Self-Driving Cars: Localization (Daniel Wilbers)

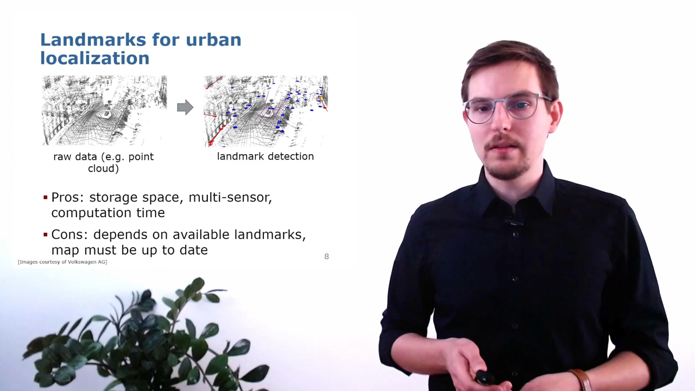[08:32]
When you're looking at LiDAR raw maps, for example, they can be very huge in comparison. If you're only storing the already compressed information of a landmark, then the maps are typically much smaller.
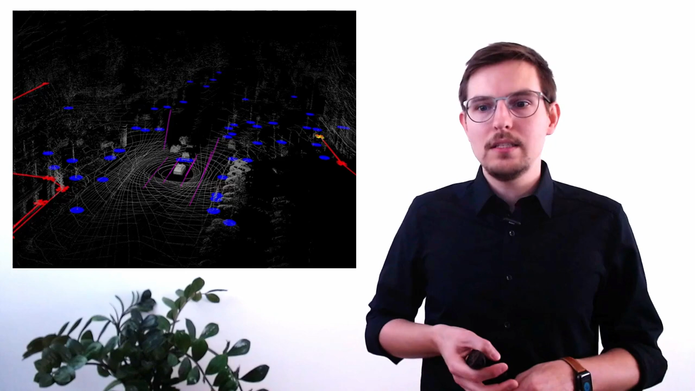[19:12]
you can see the different individual things that we picked up in one specific time scan. And for example, if you take a look in the middle, you can see where the ego vehicle is, that we also have false detections right in front of the ego vehicle in another a vehicle that is driving around there. The tricky thing for map matching and local association will be to ignore these things,
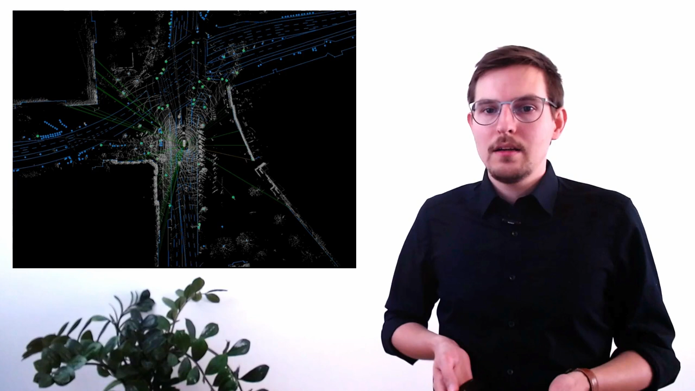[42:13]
Now, to loosen this up a bit, let's take actually a look what this looks in real life. So in this video, you will now see an actually real world data of the very first scene that we saw in the beginning. We are standing here at the junction and then we will take a left turn here again.